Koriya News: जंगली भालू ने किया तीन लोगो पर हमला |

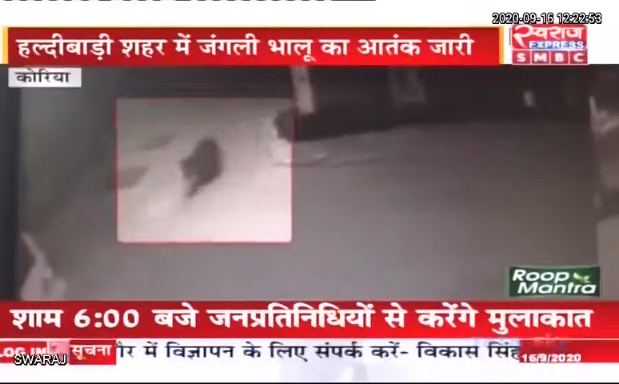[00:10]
میں قید ہو گیا وہیں گارڈ اپنی جان بچا کر بھاگنے لگا تو بھالو نے پیچھے سے اس پر حملہ کر دیا اور ان سب کی بیچ تین لوگ غیل ہو گئے ہیں سوشدہ ملنے پر بن مباک کی ٹیم پہنچی ہو اور